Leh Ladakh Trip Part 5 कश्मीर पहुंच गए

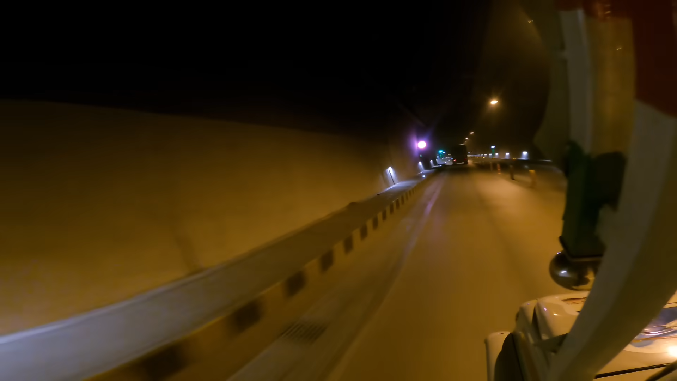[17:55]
सबसे बड़ा टनल है सबसे बड़ा टनल है सबसे बड़ा टनल है अच्छा
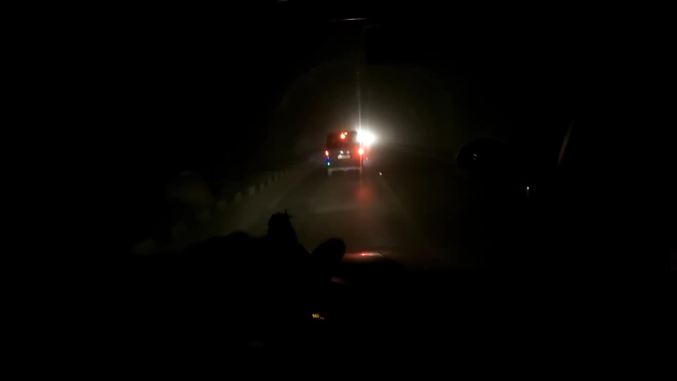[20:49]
पीछे बार जो टर्नल था वह आठ किलोमेटर का था हम लोग वहां से दो चार किलोमेटर
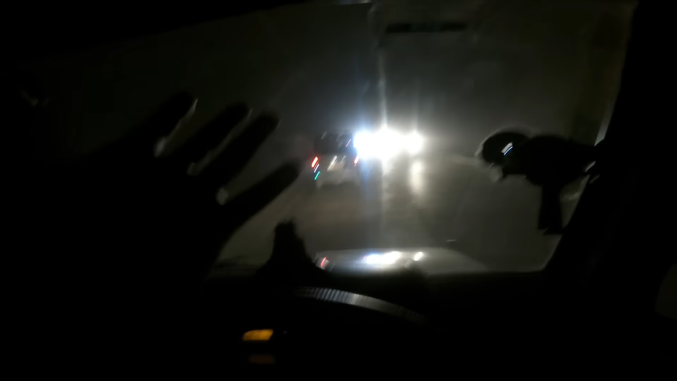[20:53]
आगे बढ़े थे फिर से एक नया टर्नल के अंदर घुज गये मतलब यह एक डम नया टर्नल बना है पूरा काम इसका ओके नहीं हुआ है पूरा